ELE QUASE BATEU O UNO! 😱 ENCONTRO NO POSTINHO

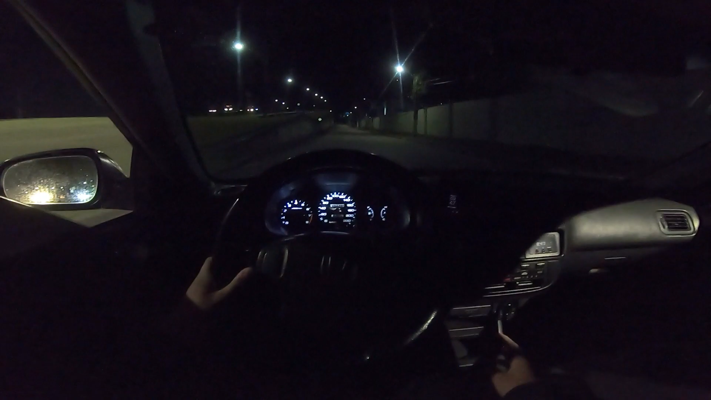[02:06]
Aqui tem um lugarzinho da hora pra acelerar, um túnelzinho, ó.
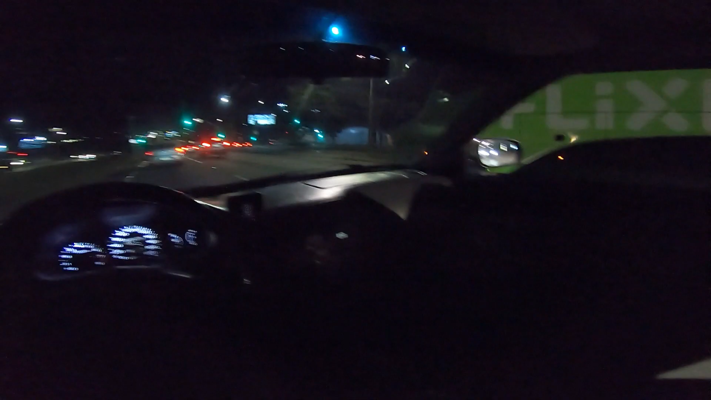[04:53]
Aqui tem um pequeno radarzinho. Putz. Trânsito pra caraca, hein, velho. Qual é, goleta? Ah, fodeu. Olha, o busão tá ultrapassando pra direita aqui. Ah, os caras da esquerda é muito ruim, velho. Puta que pariu.
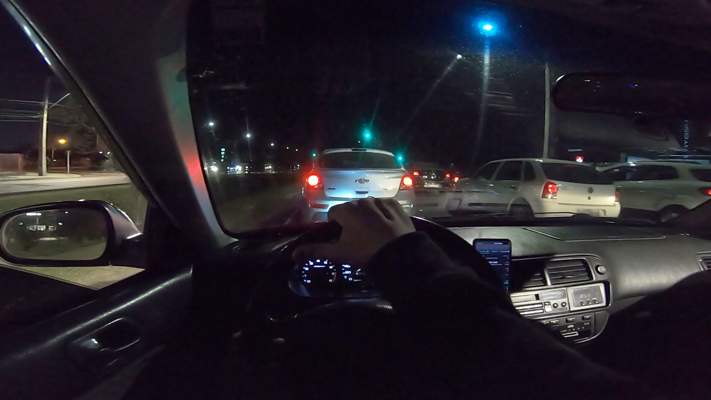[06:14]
Escutaram isso, velho? Alguém saiu aí lixando tudo no semáforo, hein? Ah, eu vi lá, acho que é uma BM. Nem a pau que vai dar tempo de chegar até ela. Ainda mais tem um radar, ainda mais tem trânsito. Tem o Quid na frente e tem um radarzinho aqui de 70, né, meu patrão? Radarzinho de 70 aqui.